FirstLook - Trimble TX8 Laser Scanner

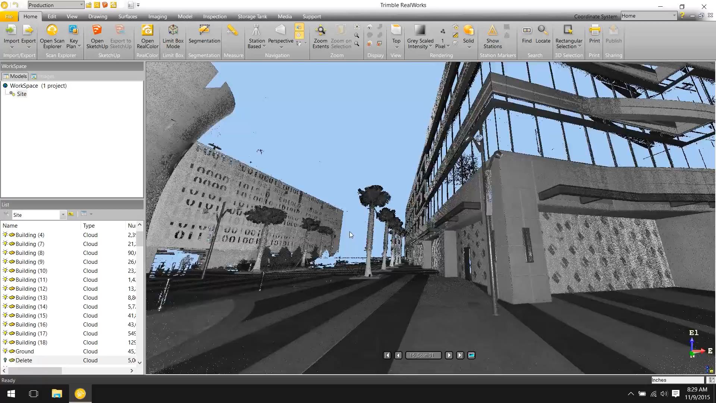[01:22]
The intuitive interface allows the operator to easily visualize and understand the current scanning tasks while also providing a number of customizable settings for advanced users,